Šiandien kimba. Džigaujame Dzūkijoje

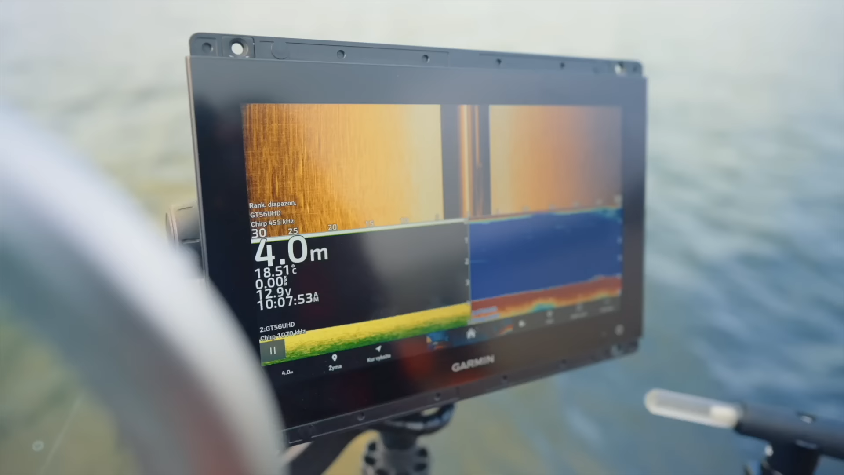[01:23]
On screen: depth 4.0 m
Taip, turim visą čia aparatūrą susidėję, niekur jos, aišku, mes neardėme, nenuiminėjome. Esame tam pačiame ežere.
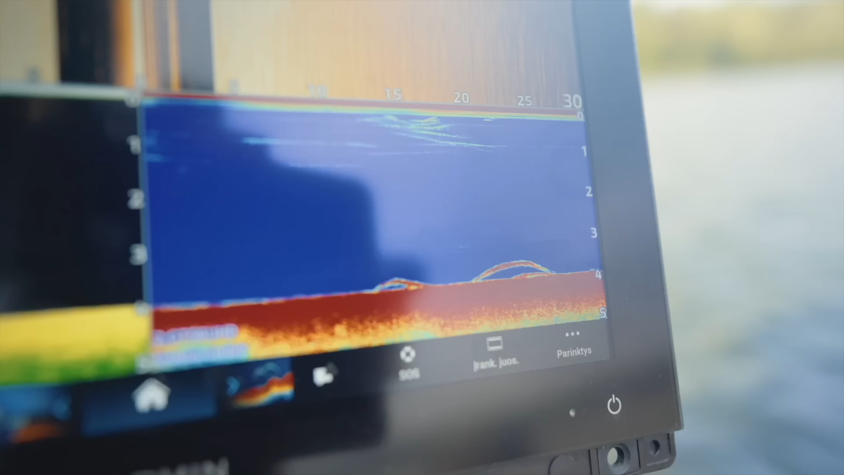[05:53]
Ir tas GT56 daviklis, kuris šitą vaizdą ir duoda tiek šoninį, tiek paprastą 2D vaizdą, tiek Clear View vadinasi, man atrodo, o ne Downimininkas. Clear View Garminė, jo. Tai va, nu ką, va, nieko čia per daug neišradinėjame.
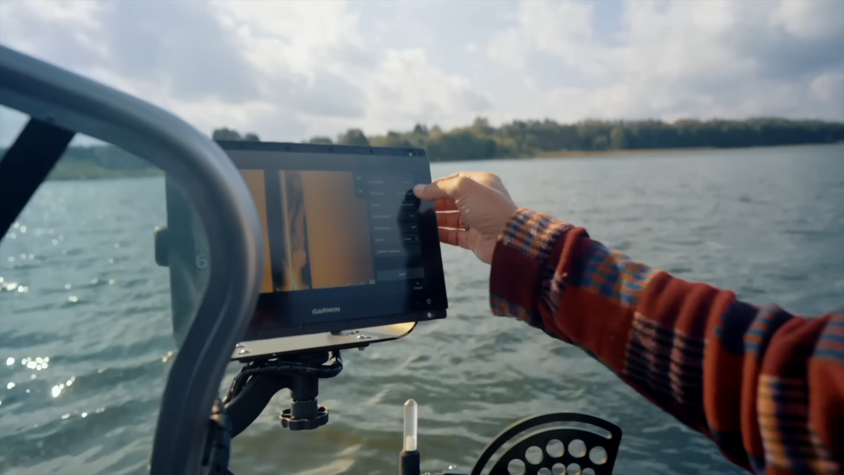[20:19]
Va, numatyti nustatymai, vidutinis lygis auto.
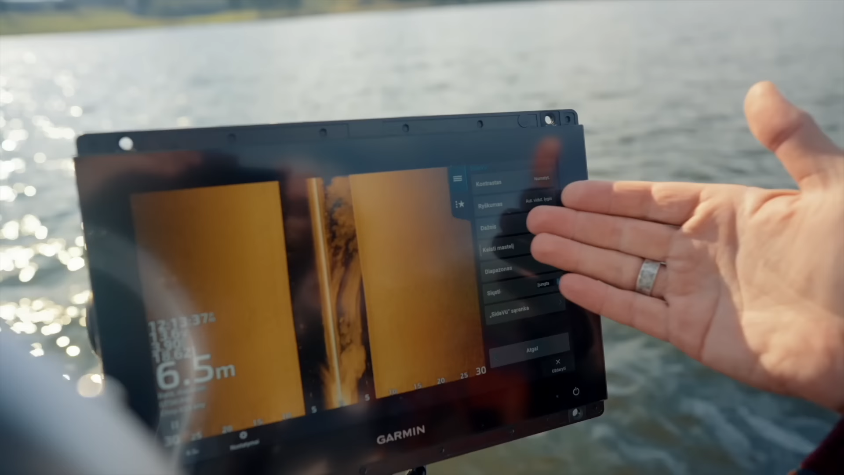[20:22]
On screen: depth 6.5 m
Dažnis tik reikia 4-5-5. Siūlau žuvies paieškai statyti šitą dažnį. Aišku, čia yra tų dažnių ir 1800, bet geriausiai rodo 4-5-5.
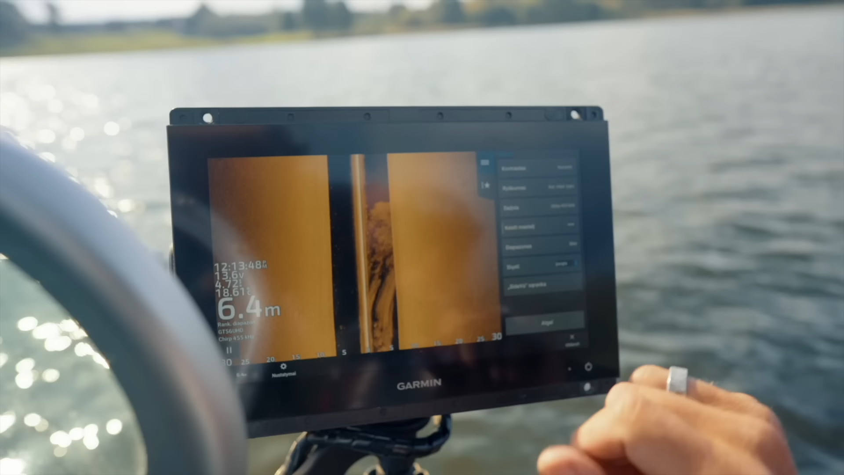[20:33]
On screen: depth 6.4 m
Ledas. Nu, o spalva pasirinkti, aišku, galite jau kokią nori. Palauk, pažiūrim. Aš čia dais palikęs tą spalvelę.
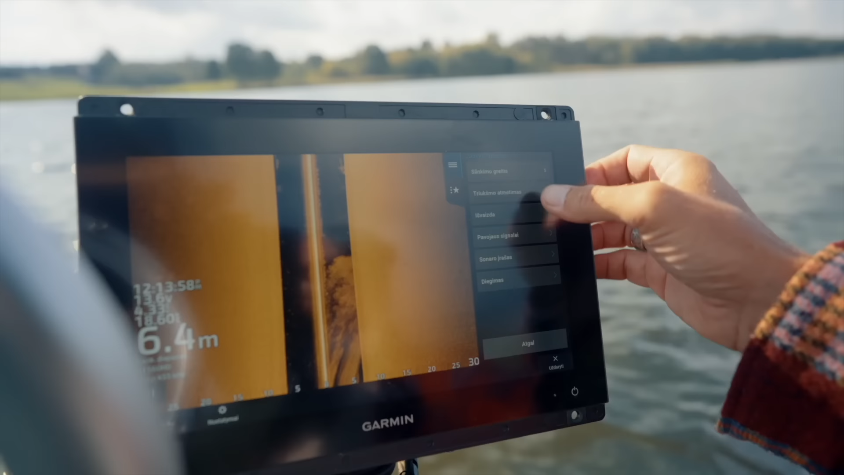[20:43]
On screen: depth 6.4 m
Oranžinis vėžys! Kokiu dar yra?
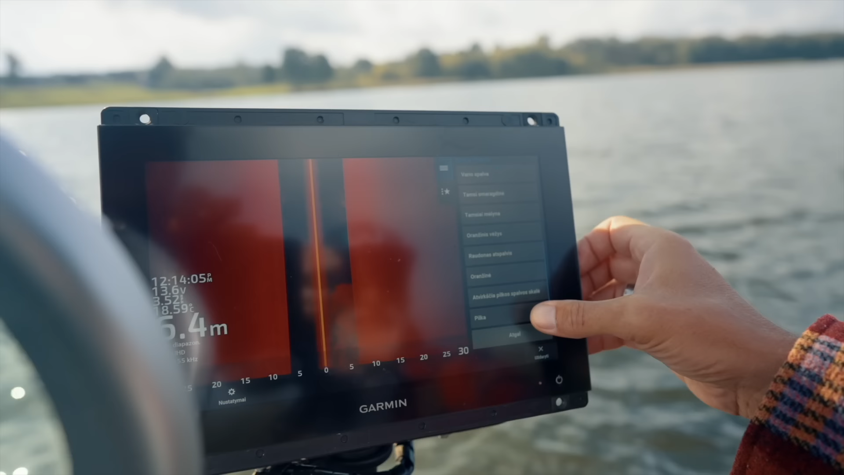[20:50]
Oranžinis, ne, pilka, ne. Pilka, oranžinis vėžys. Oranžinis vėžys, tamsis maraginė.
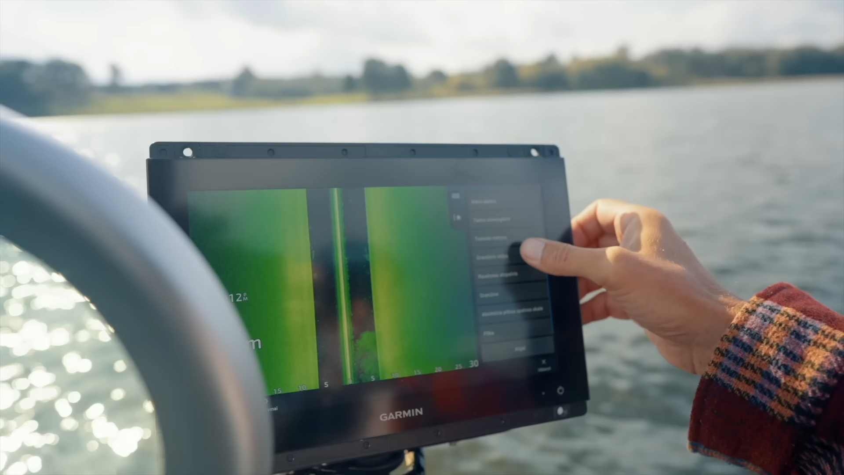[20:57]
Tamsis maraginė. Kažką įpratęs prie panoptiks, iš kart man taip patinka.
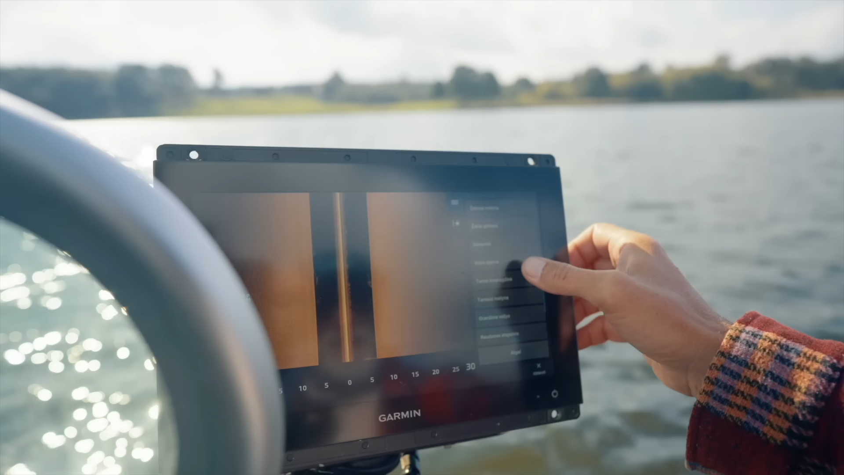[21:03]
Vario, gintarinė. Nu, daug kas tą gintarinę žvejoja, ne?
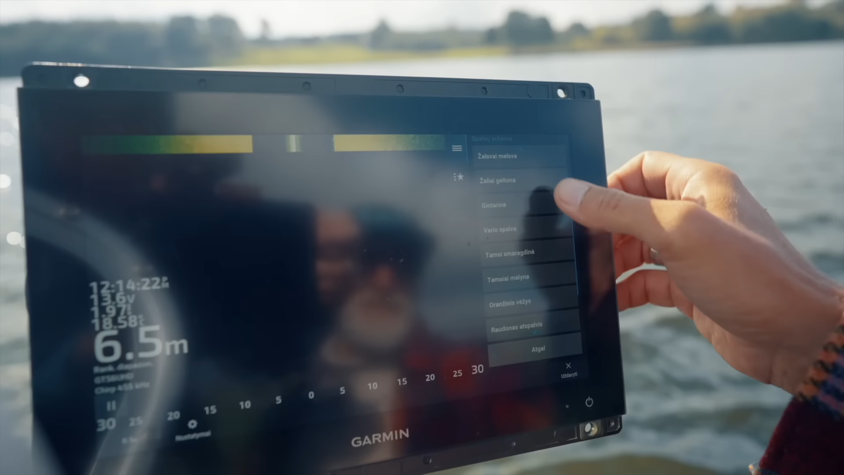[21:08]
On screen: depth 6.5 m
Labai graži, jauki. Žali geltona man visai važiūrėtų, tokia išriškėja daugiau, ne?
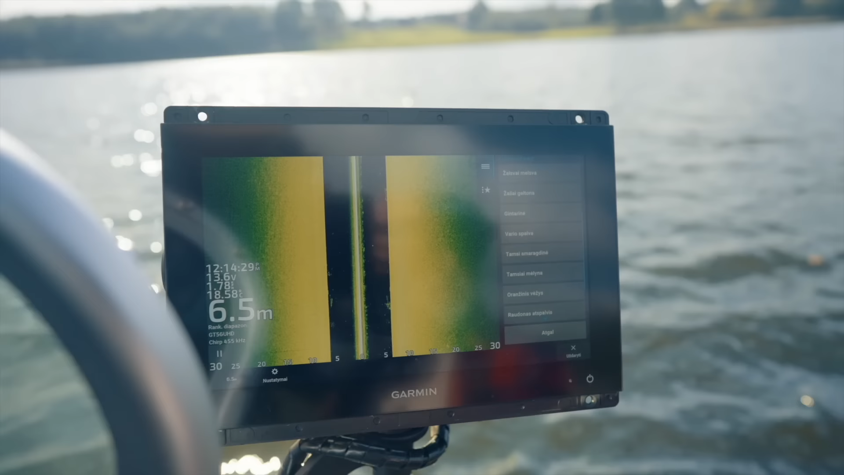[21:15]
On screen: depth 6.5 m
Bet gal ne jauki tau, kurie gintarinė jauki? Aha.
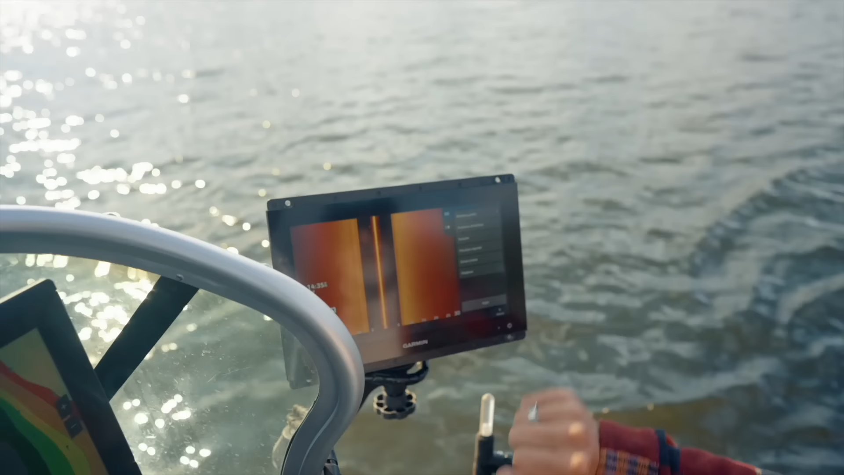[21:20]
Paliekam argi tau jauku, jeigu tau jautiesi kaip namuose, paliekam gintarinė jauki.
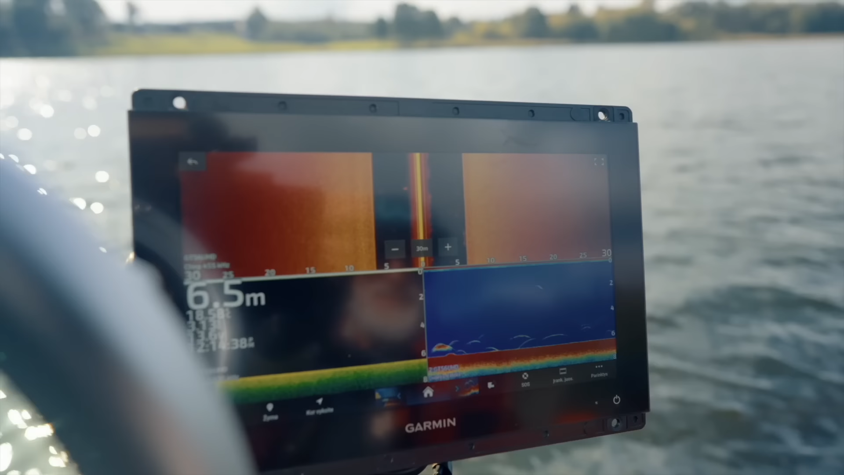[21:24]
On screen: depth 6.5 m
O žiūrėk, bet kaip kietai kokybiškai gražiai raiškiai rodo, ne? Ir čirpa tu pažiūrėk kaip rodo.
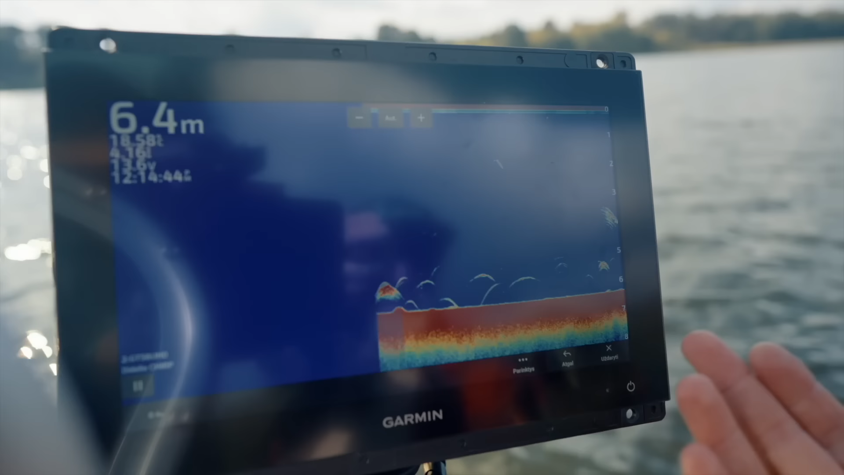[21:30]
On screen: depth 6.4 m
Fantastiškai. Nieko šiandien reguliavau. Auto viskas sukalta.
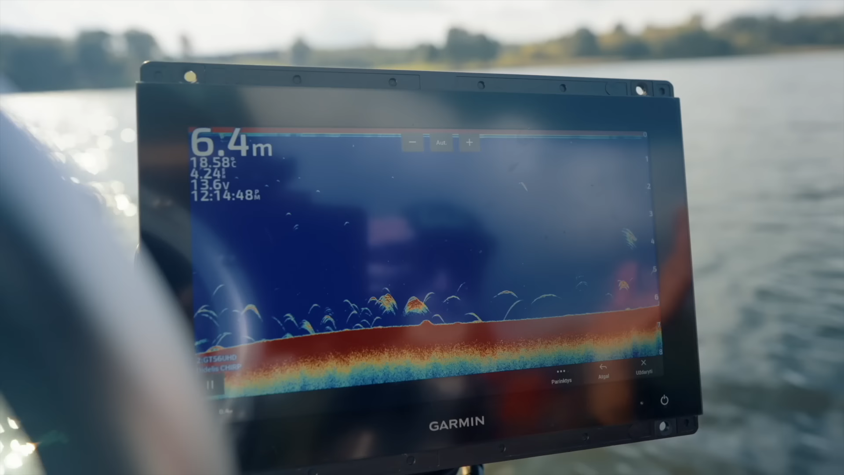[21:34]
On screen: depth 6.4 m
Taip, kad nereikia galvoti,
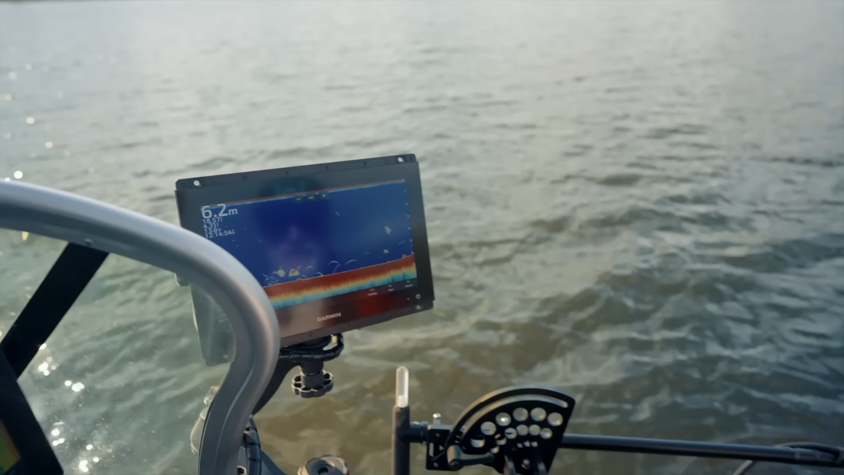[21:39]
On screen: depth 6.2 m
kad jeigu brangus senais ar kažkoks sudėtingas aparatas, tai ten reikia žaisti su nustatymais.